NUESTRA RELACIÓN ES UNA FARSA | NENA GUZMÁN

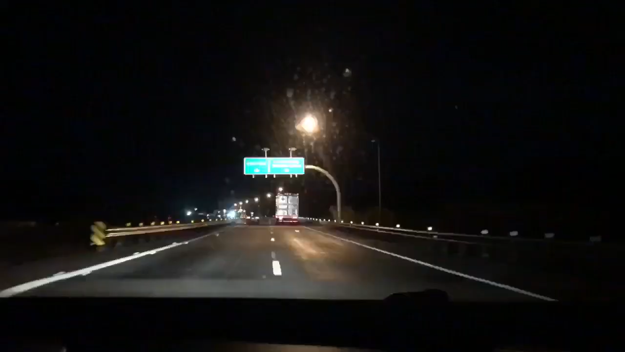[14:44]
Vamos ya Recorriendo el camino ¿Qué es eso? Eso sí nos van a pedir el... Es un retén de migración donde nos van a pedir el permiso, nos van a preguntar a dónde vamos a ir y desde donde le vamos a decir que sí tenemos permiso, que nos pelan toda la macana y que vamos a llegar a esa zona.